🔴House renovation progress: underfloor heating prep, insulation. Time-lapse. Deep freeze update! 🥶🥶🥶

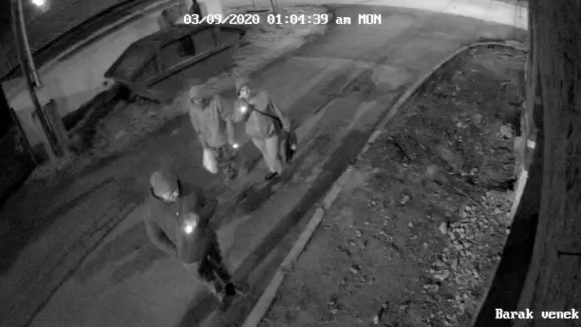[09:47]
six security cameras mounted around the house located around the house my cameras are
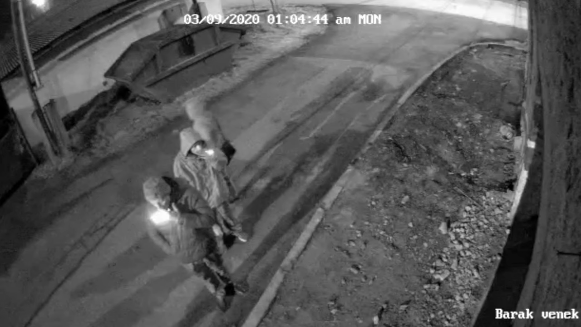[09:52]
monitoring the surroundings and inside the house even though i'm staying here i still have those cameras running so this is the main reason i moved here and because i don't have running water here i'm limited to taking